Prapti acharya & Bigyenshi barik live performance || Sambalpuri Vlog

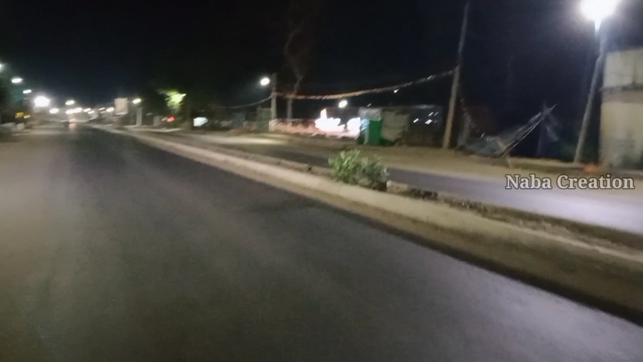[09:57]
तो इटा हमें 12 बजे वाला ना प्रोग्राम में भी सोल्ला तो 12 बजे लगे जाम घर जाऊँ तो इटा देख पड़े
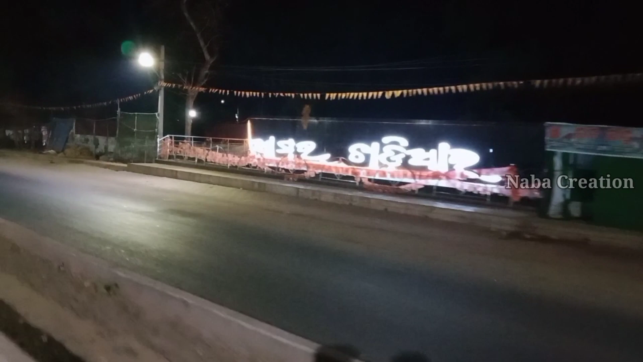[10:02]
सेल्फी पॉइंट खोरियार जाऊँ भी खोरियार रुक जाए मुंह गांव जिम्मू तो जो
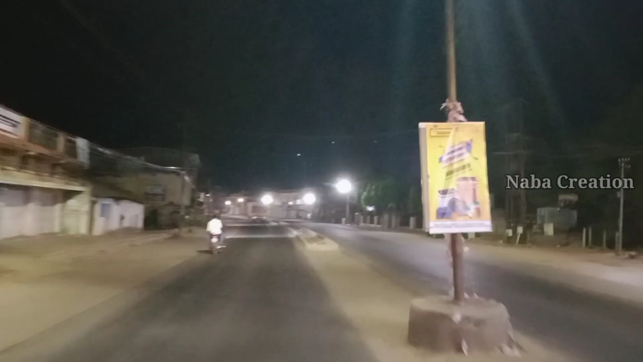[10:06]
नाम है शांति राशन से
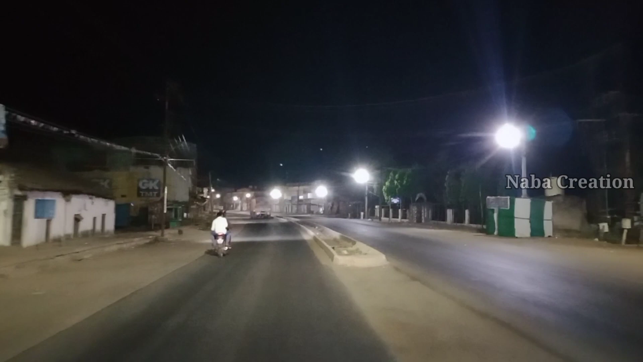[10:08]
मने जीवे रानीपुर अब हमें जिम्मू आमर गांव ढोकसर तो इटा देख पड़े नाइट व्यू खोरियार रो तो फ्रेंड मुझे एक्चुअली
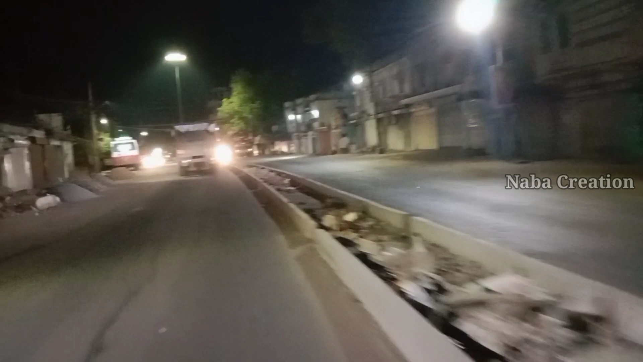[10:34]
तो आज लगे ये आउट नया वीडियो भेटामा। तो देखन आमर हरियार व्यू नाइट व्यू।